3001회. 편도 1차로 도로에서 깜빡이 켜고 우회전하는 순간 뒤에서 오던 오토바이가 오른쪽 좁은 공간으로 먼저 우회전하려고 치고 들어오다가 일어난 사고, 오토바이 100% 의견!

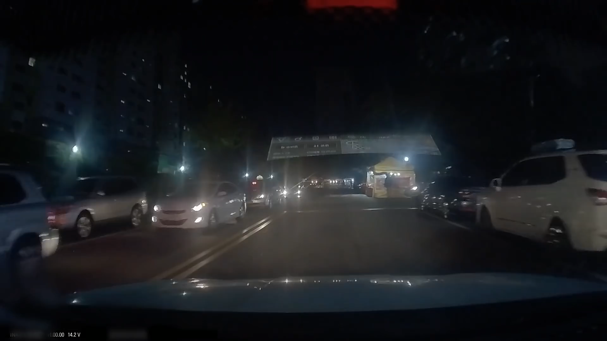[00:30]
다시 한 번 우회전해 나가는데 다시 아파트 쪽으로 우회전하러 들어가는 순간. 아이고, 오토바이랑 깜빡이는... 깜빡, 깜빡 켰어요, 깜빡, 깜빡. 켜고 들어가는 순간에 이 오토바이가 어디로 가려고 그랬을까요? 오토바이 이쪽으로 직진하려고 그랬을까요?